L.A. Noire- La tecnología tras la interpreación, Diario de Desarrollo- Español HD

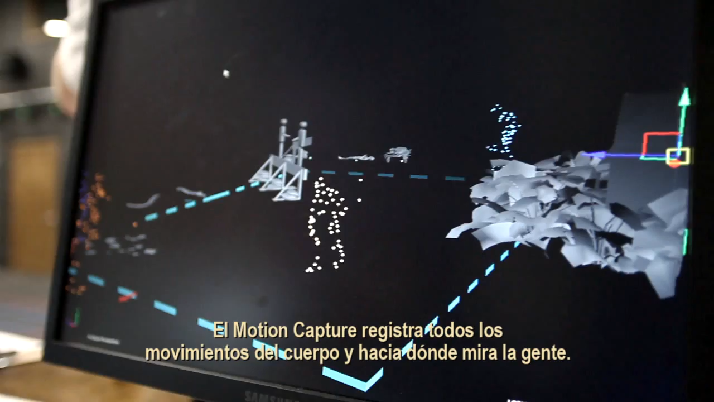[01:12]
The motion capture captures all the body movements and where people look, so it gives you all of the eye lines.